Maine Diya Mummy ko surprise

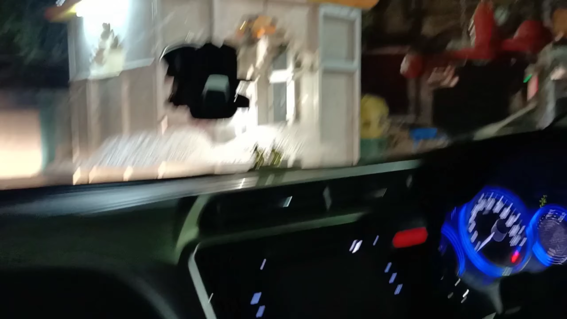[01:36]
हम लोग हुसैनगंज पहुंच गए थे, अब गाड़ी ये पार्क पे लगा रहे थे।
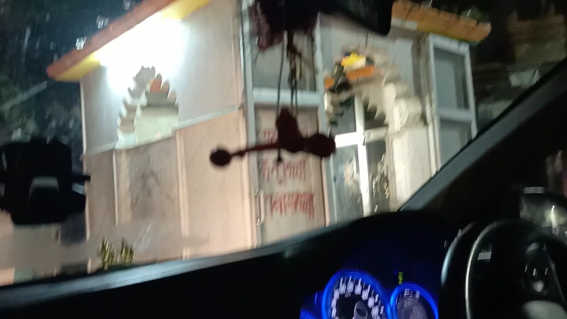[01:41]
हुसैनगंज के बाहर ये मंदिर है रोड पे ही। हम लोग मम्मी के घर पहुंच गए थे, अब मैं देने जा रही हूँ सरप्राइज।